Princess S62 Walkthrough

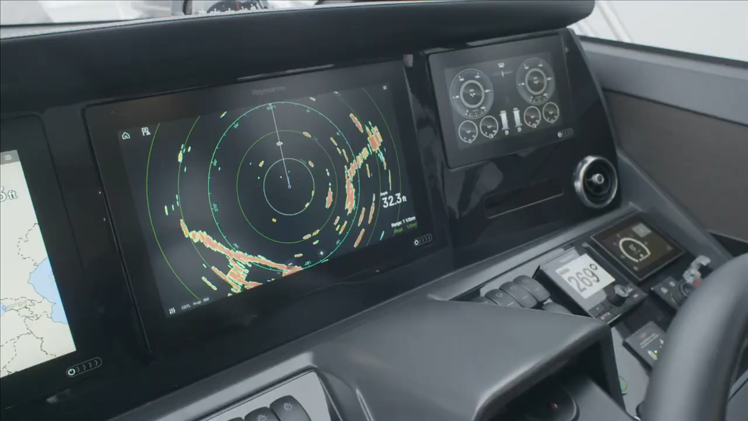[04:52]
So this boat has got twin navigation screens as well as an engine instrumentation screen on that side.